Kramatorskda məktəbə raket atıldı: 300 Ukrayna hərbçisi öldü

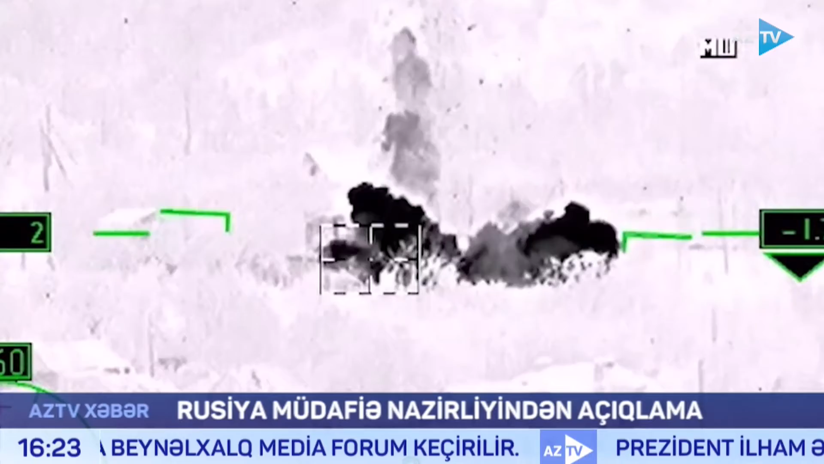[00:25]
çox sayda artiliyyəri qurğuları və 12 pilotsuz uçuş aparatının məhv edirliyini bildirib.